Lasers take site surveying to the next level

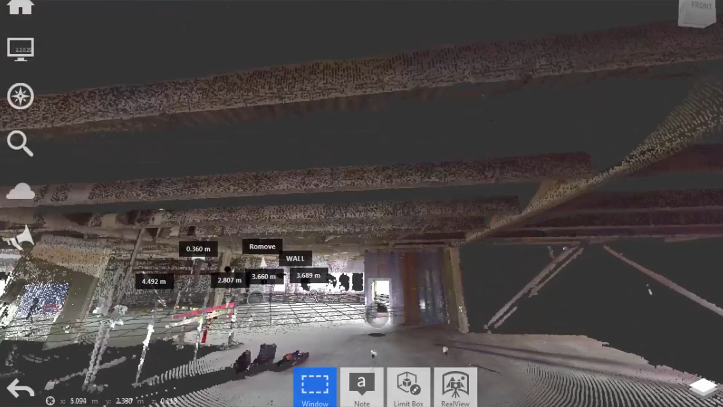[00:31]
It has full 3D spatial coordinates.
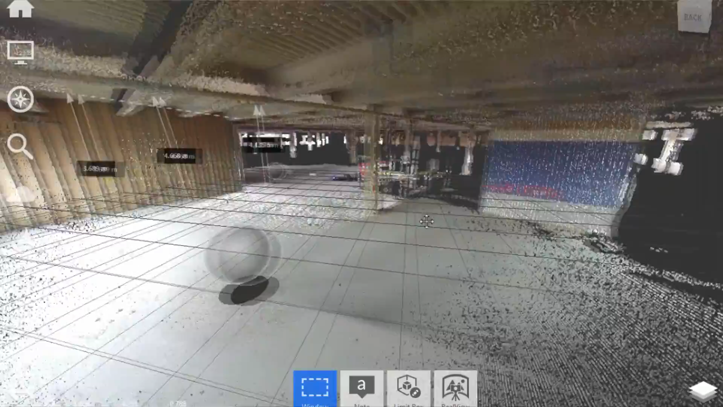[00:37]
You can navigate through it, you can twist it round, you can look from above, you can look from below.
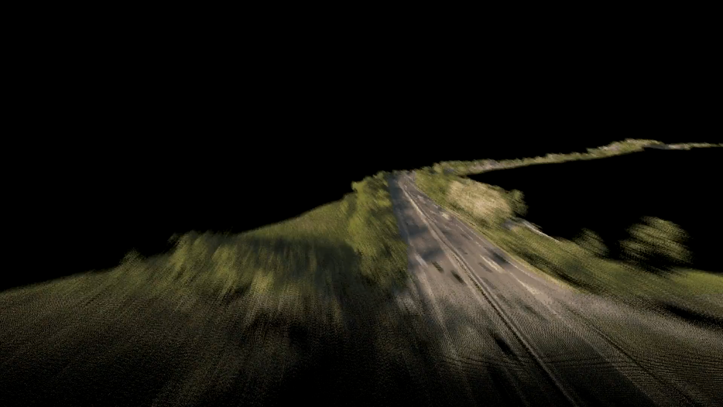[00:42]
Scanners can now be mounted on vehicles, unmanned aerial vehicles, boats. The big advantage of laser scanning is that all the information pretty much is captured in one go, with one site visit.
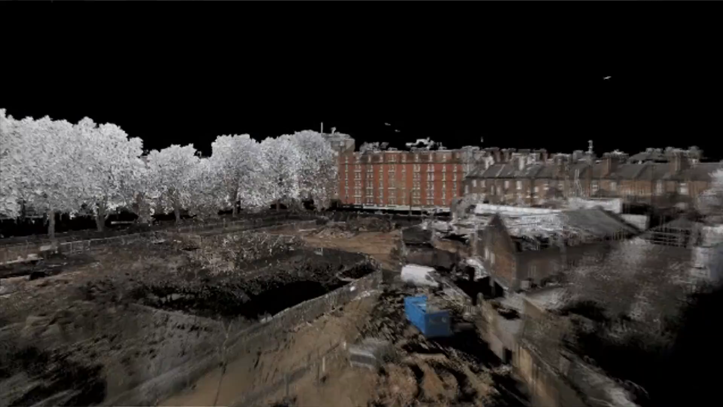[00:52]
There are no more trips out to site to pick up things that the surveyor or